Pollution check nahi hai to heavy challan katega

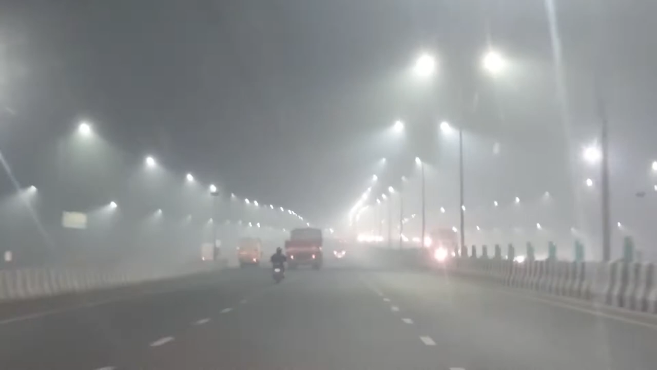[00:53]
वाह, एकदम खाली खाली सड़क, मजा आ रहा है। दिल्ली की सड़कें इतनी चौड़ी हैं पर ट्रैफिक इतना ज्यादा है कि दिन में निकलो समझ में नहीं आता, पर रात को ना या अर्ली मॉर्निंग,